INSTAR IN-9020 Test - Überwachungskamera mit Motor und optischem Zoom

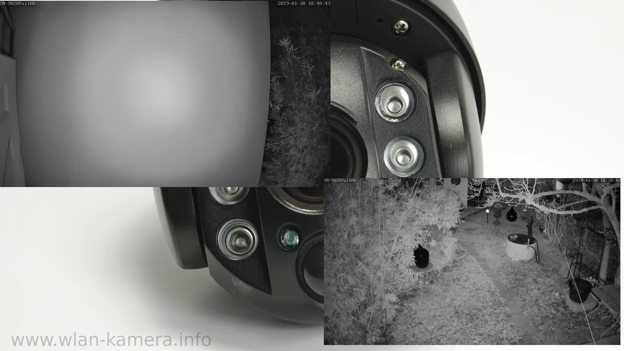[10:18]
Bei kleineren Modellen ist die Ausleuchtung oft nicht so breit und die Reichweite liegt da meist auch maximal bei 5 bis 10 Metern. In der Mitte befindet sich das Objektiv mit dem optischen Vierfach-Zoom.